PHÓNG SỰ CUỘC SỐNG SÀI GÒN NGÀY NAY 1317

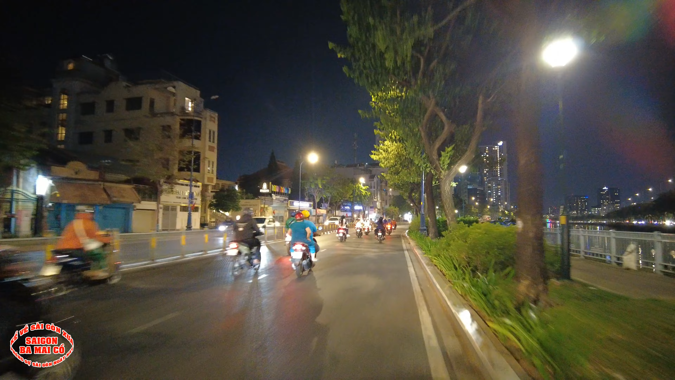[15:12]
Trời ơi nhìn Trên sàn dưới nước Mà rác rớn rồi Trời ơi bên tay phải nè Bà con bác làm gì thấy được con sông này Xin ưa bà con bác ngoài xưa á Để bà con mới nhớ lại coi Xin ưa bà con bác đó là Đi là đi con đường bên trong kia kìa Còn ở đây là nhà nè Ở đây là xin ưa bà con
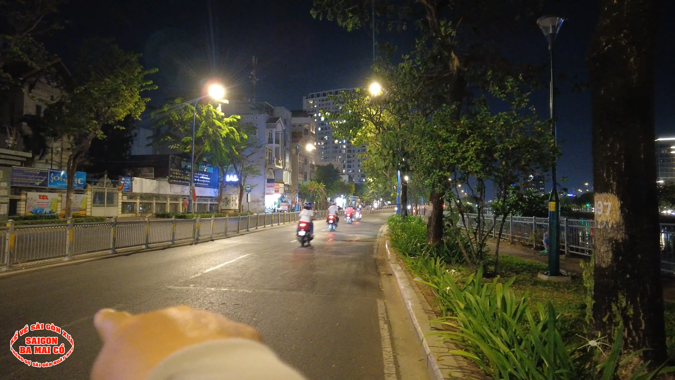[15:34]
bác toàn bộ là nhà hết Bà con bác đi đường Bến Dương Đồn là không bao giờ thấy được cái con sông này đâu nha bà con Mà ngoài mặt sông này là chỉ có trên
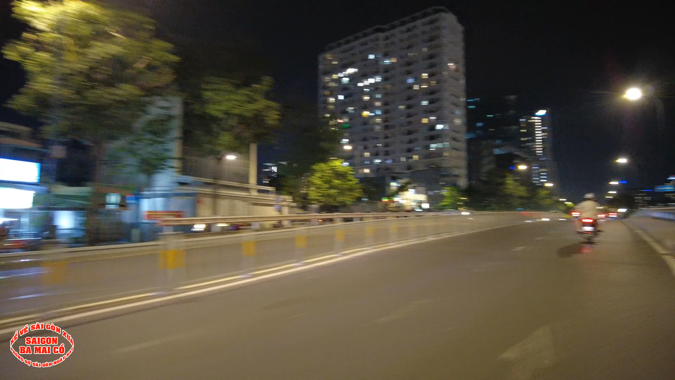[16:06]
Đó nè Cây này là cầu dừa nè Cầu dừa cũ nằm bên kia kìa Còn cầu dừa này là cầu dừa mới nè Đó Bà con bác bây giờ là quận tư mình thay đổi nhiều lắm Thay đổi dễ sợ lắm Chứ trước đó là trời ơi Khu này là 30 cầu đi vô là ta nói hả
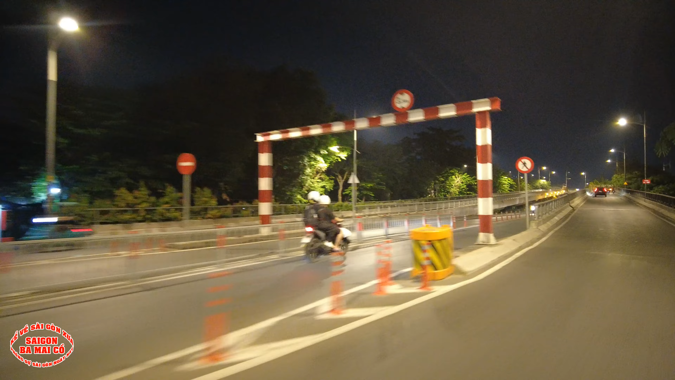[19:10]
Bên đó giờ là nhà cửa đập nát hết rồi Có nhà đi có nhà không đi Nó nhìn thấy ghê lắm
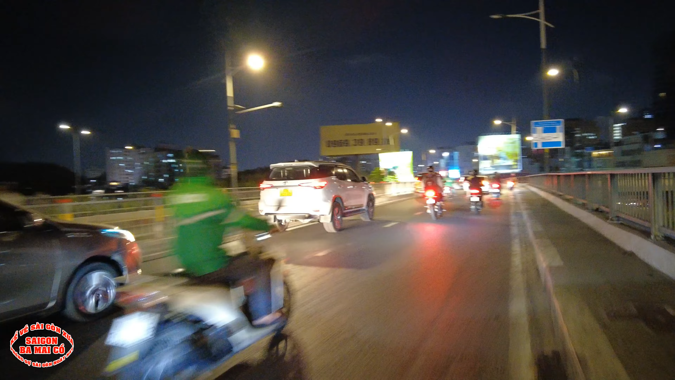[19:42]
Cái cầu này người ta gọi là cầu Nguyễn Kiệu Cái gì vậy ta Mấy cái bảng quảng cáo Tâm nhìn quyền năng ghê quá ha Diamond luôn ghê
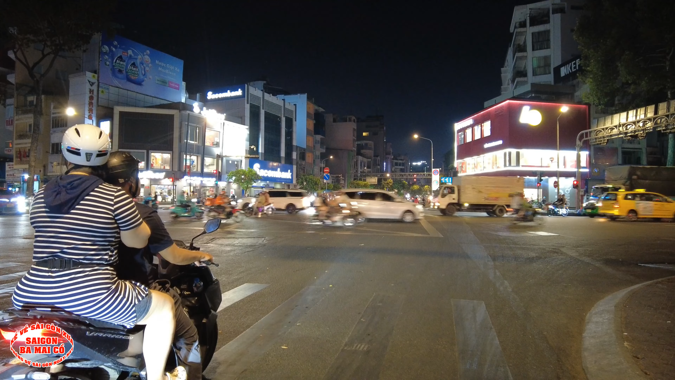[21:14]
Một bên Trolley B Mình xích lên cho xe người ta vượt phải Rồi bắt đầu mình đi tiếp nha bà con Bây giờ chúng ta đi vào đây là con đường này là con đường Nguyễn Văn Cừ Hồi xưa đó là con đường Cộng Hòa Nh 0
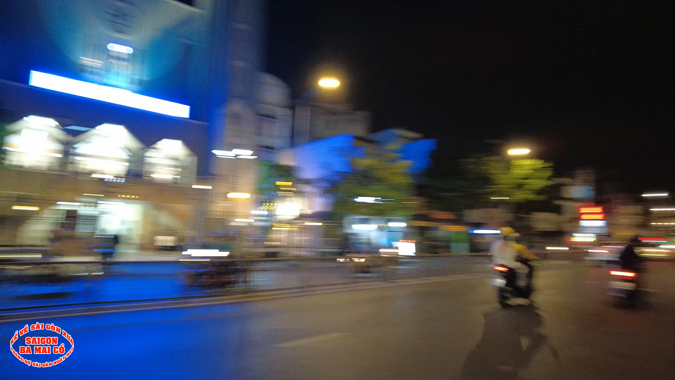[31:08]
Trong bên tay phải 30 cầu đây Hồi xưa là tiểu đằng 5 quân cảnh đóng đây nè bà con Đây là một lực lượng tổng chuẩn bị
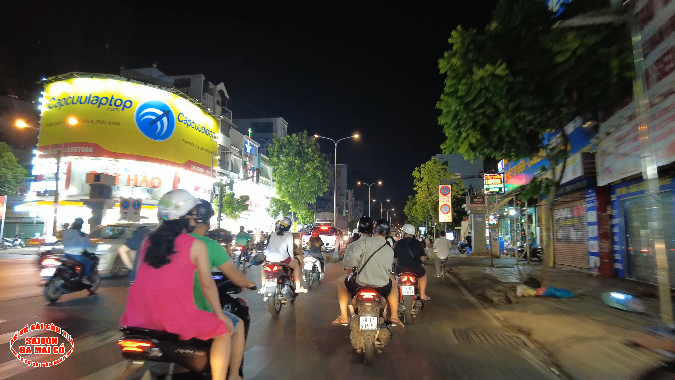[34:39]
Bên kia bán mở khuya đó 11 giờ đêm cũng còn bán
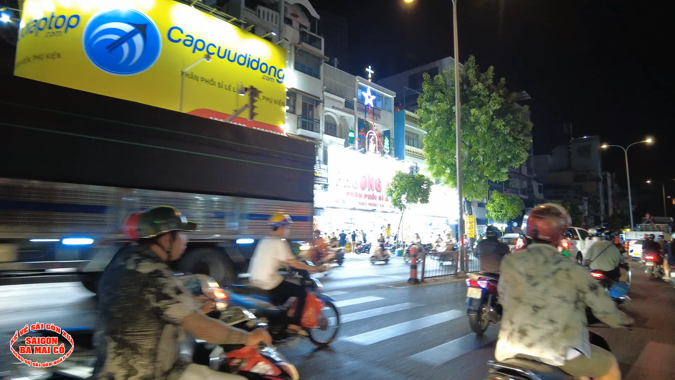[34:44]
Bán gì đam mê á Xeo sập sàng
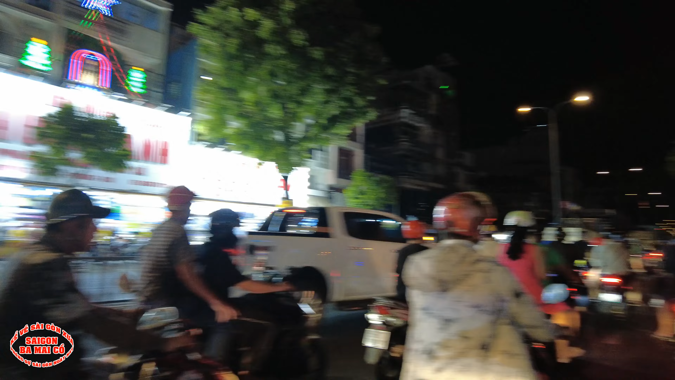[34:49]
Rồi ôi đường phố mà nó giống như ban ngày Mà con 30 gồm thấy ban ngày nó còn vắng hơn ban đêm nữa Bên tay phải 30 gồm đây hồi xưa đó là chạy AMAC đó bà con Trại này là chạy của cảnh sát giả chiến
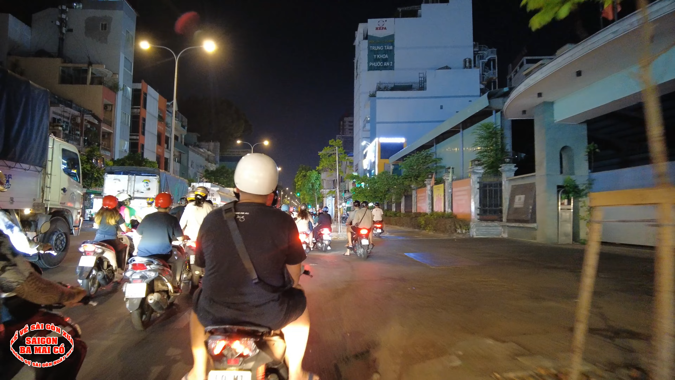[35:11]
Ở đây là bộ chỉ huy luôn á Đây là bộ chỉ huy của biệt đoàn 222 3 số 2 cảnh sát giả chiến Biệt đoàn này cũng là một cái lực lượng tổng chuẩn bị luôn nha bà con Hồi xưa cái lực lượng nào mà tổng chuẩn bị là lực lượng nó cũng quay lắm nha bà con
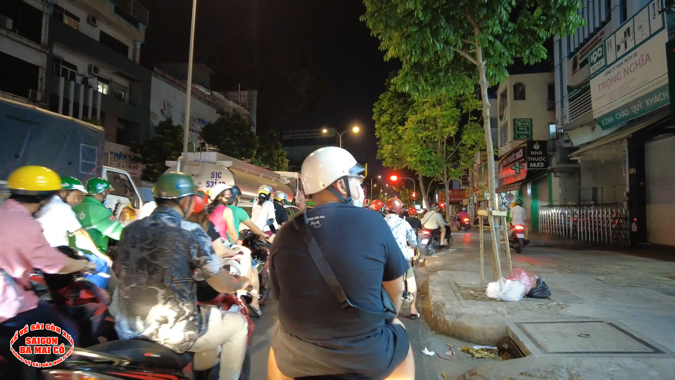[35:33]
Gọi là thiện chiến á
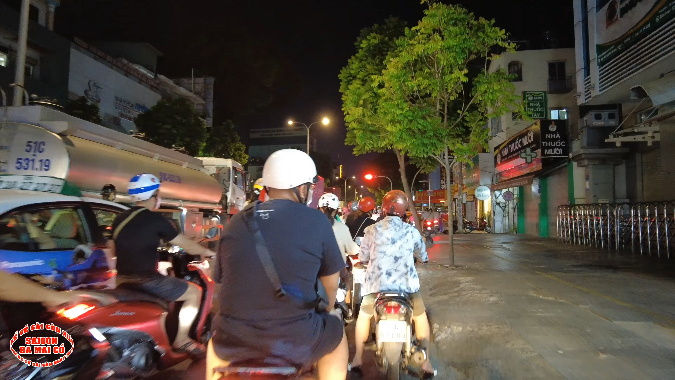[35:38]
Con đường 30 gồm đang đi là 684 đường 32 Hồi xưa con đường này nó mang tên là đường Trùng Quốc Quảng Cảm ơn các
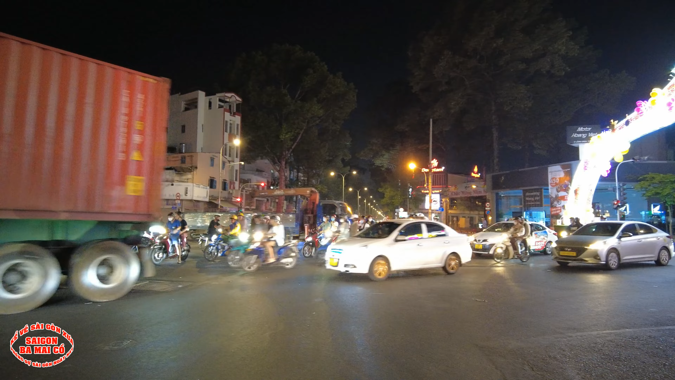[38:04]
Ừ Ừ Hỏi đây là ngã tư đường Lê Đại Hành nè Vẻo trái là mình đi về chợ
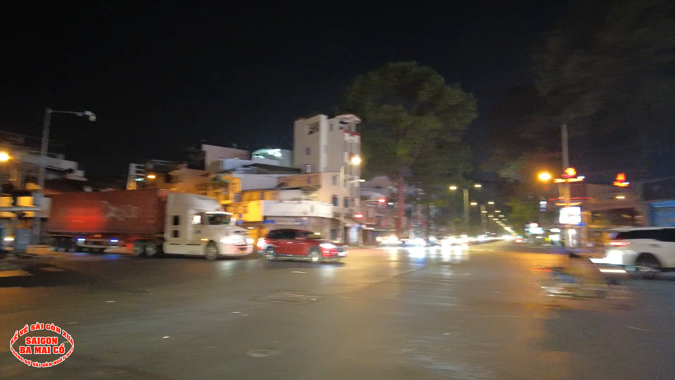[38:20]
thiết nè Khách sạn Hoàng Diệu nè
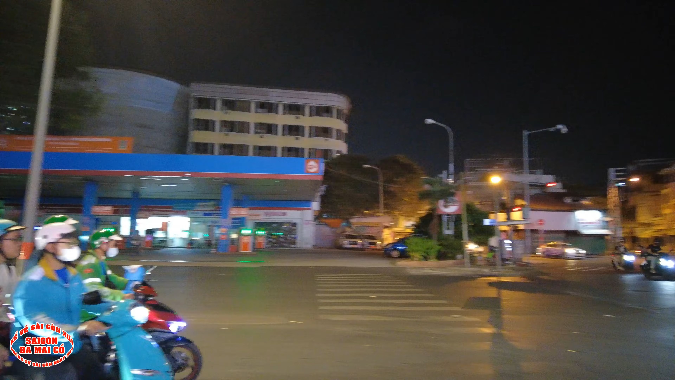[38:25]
Vẻo phải là mình vô trường đua Phú Thọ đó
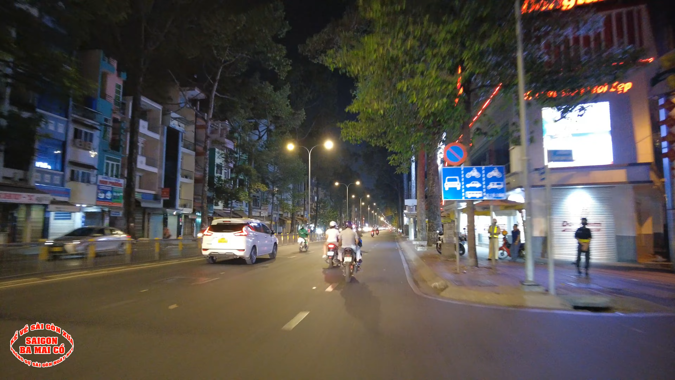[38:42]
Khuya này là bắt đầu là cảnh sát giao thông là xe phối hợp với bên cảnh sát cơ động như mà có 2 cái lực lượng này về khuya là Hình như là tầm 30 cầu nhóm lầm là tầm sau 10 giờ thôi Tầm sau 10 giờ là 2 lực lượng này là sẽ phối hợp với nhau Hãy subscribe cho kênh Ghiền Mì Gõ Để không bỏ lỡ những video hấp dẫn Hãy subscribe cho kênh Ghiền Mì Gõ Để không bỏ lỡ những video hấp dẫn